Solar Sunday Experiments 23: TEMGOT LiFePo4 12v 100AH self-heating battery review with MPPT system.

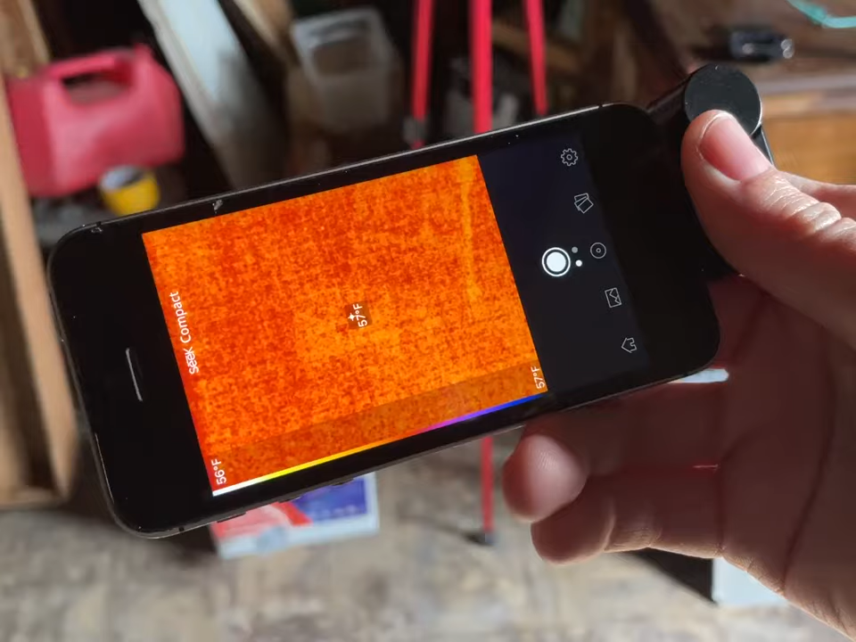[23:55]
On screen: spot 57°F, scale top 57°F, scale bottom 56°F
When I put everything away last night, I probably shouldn't have put the battery in the ground, but thankfully it's heated in here.
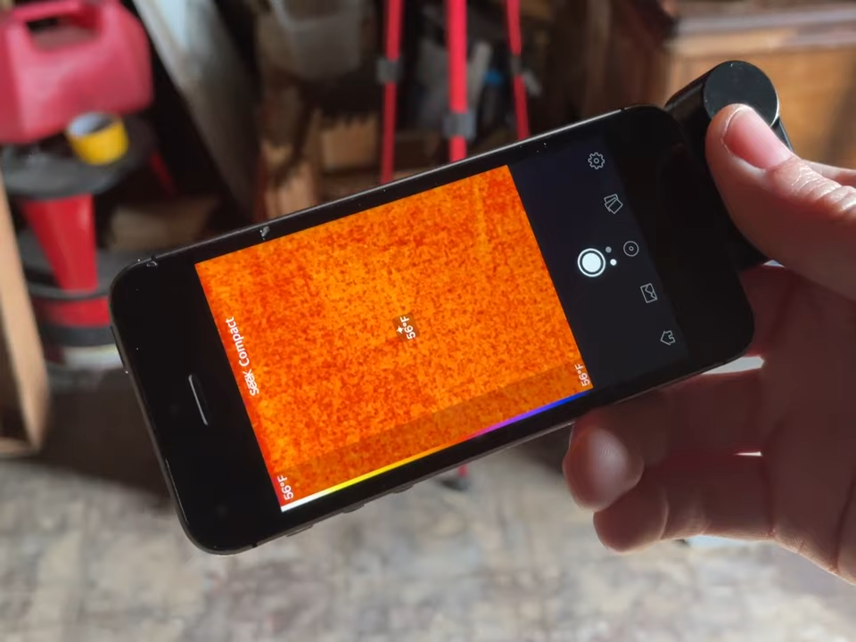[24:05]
On screen: spot 56°F, scale bottom 56°F
So the ground is just like 55 degrees. That's more than warm enough.
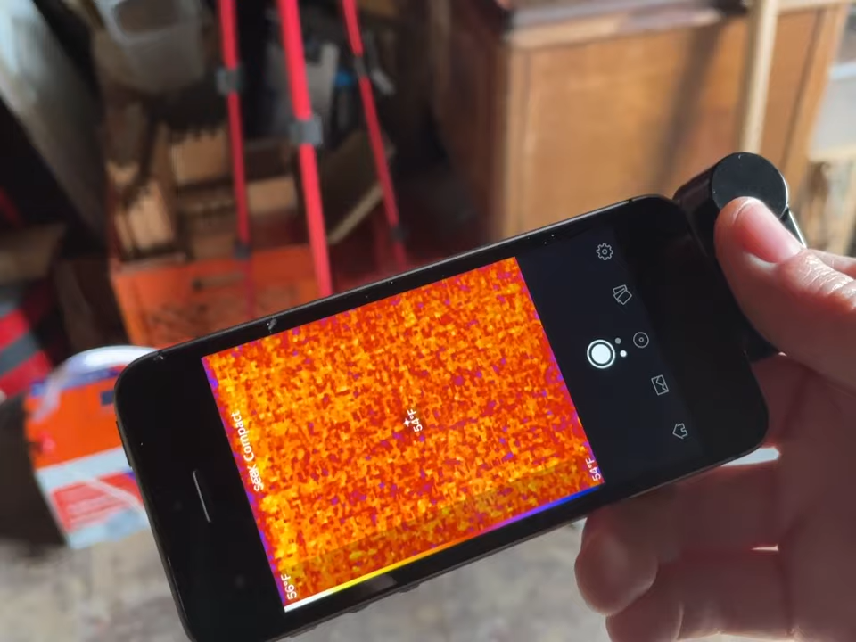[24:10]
But yeah, next time I'll put it on the table.